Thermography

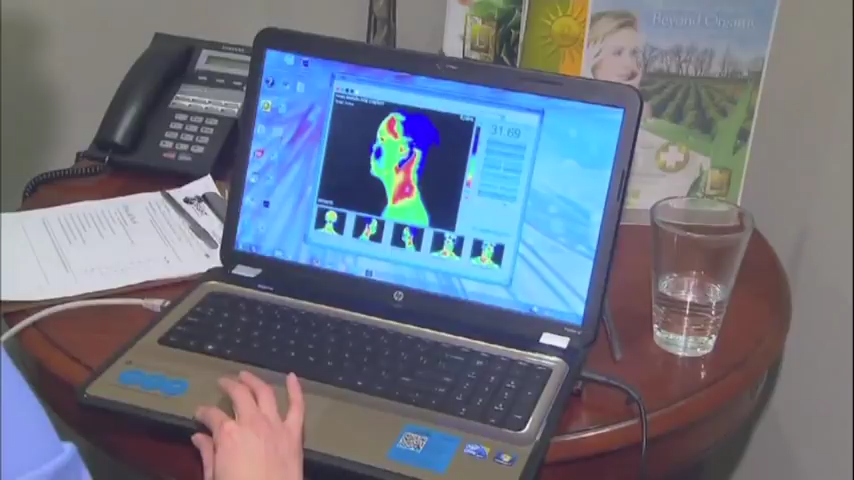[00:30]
So we can look for inflammation in any given area of the body. And that's really what the camera's picking up is inflammation. Experts say thermography offers an entirely different approach to health care because it can catch disease in its early stages.
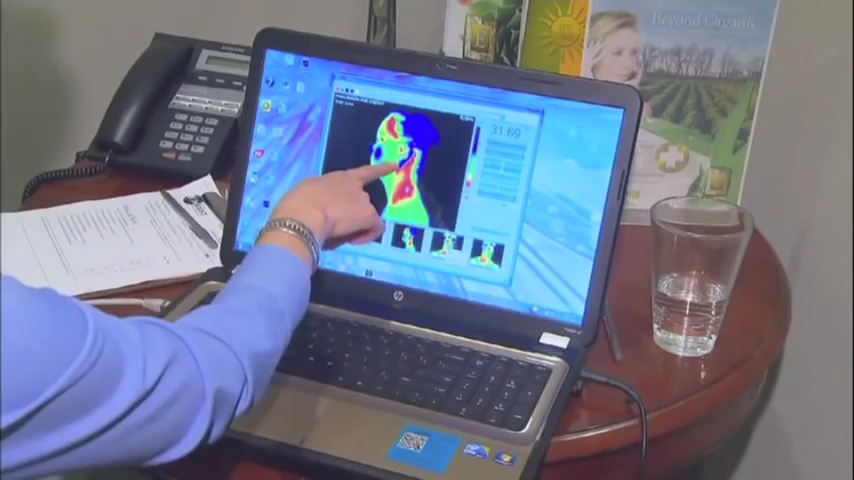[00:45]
That means there's still time to make the kind of lifestyle changes that can help reverse it.
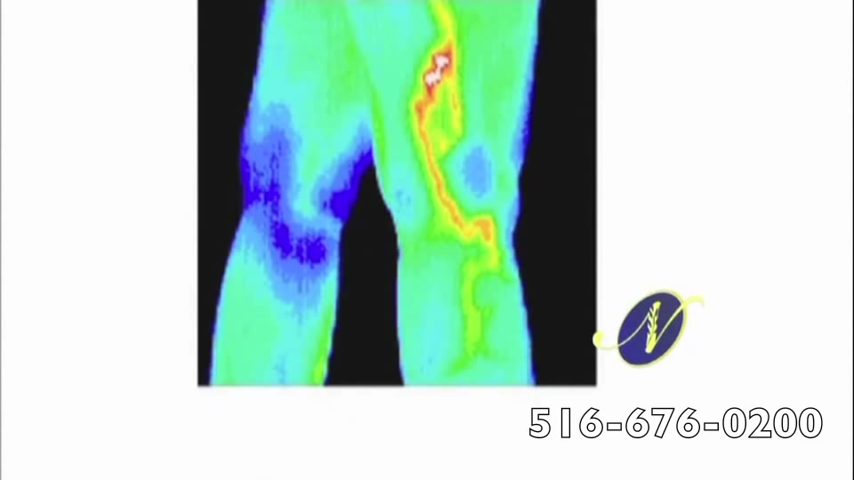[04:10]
Turned out he had phlebitis. Sure. And here it is. Yeah. And I guess, does the yellow indicate anything or is it just the red we're looking at? It's all inflammation. So you can see the blue is kind of normal for this gentleman. And you can see the yellow, the red, and the white are areas of inflammation, the white being the hottest. So that was probably the highest point of intensity right there. And that is a really good example of inflammation within a blood vessel.